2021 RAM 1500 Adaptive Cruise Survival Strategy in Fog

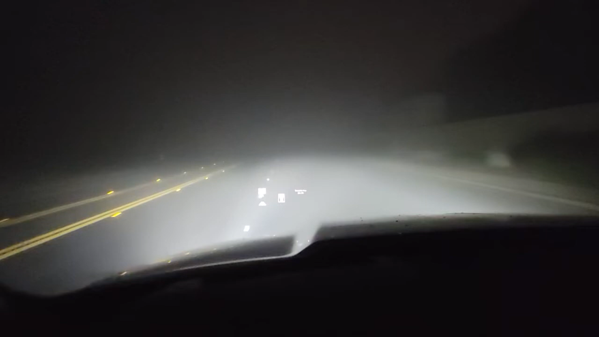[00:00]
This is complete insanity. You cannot see anywhere. I'm using the adaptive cruise control so that at least my radar can see what is in front of me, even though I can't see anything. So this is where adaptive cruise is very valuable because it can keep you from hitting things. Visually, it's impossible for me to see.